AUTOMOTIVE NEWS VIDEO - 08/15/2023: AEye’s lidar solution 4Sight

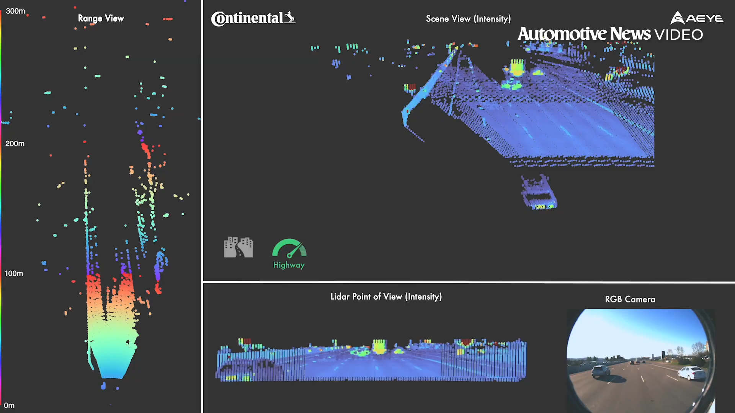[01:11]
It can calculate the speed of an object very easily.
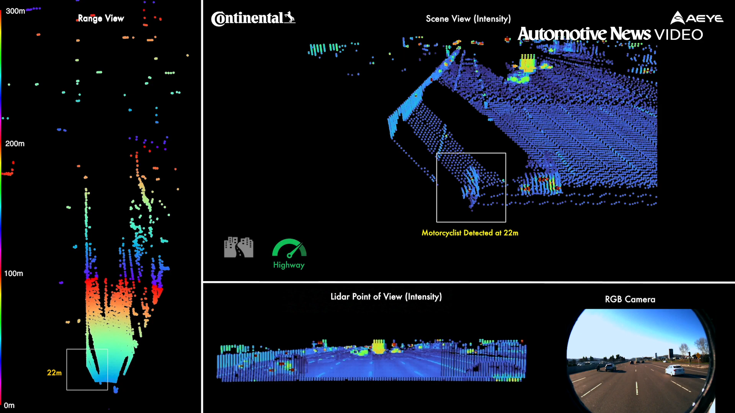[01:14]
And this is beyond the capability of cameras and radar sensors that you find in the car today.
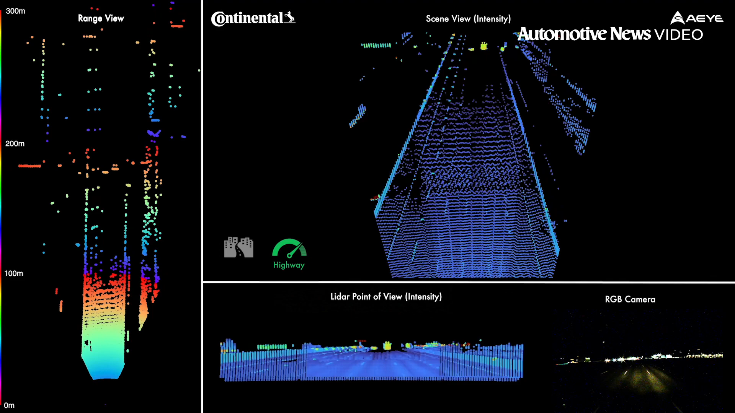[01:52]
Plus, AI says its Foresight Plus can help with path planning because it can identify road surfaces such as cement and asphalt at up to 100 meters in direct sunlight and low light environments.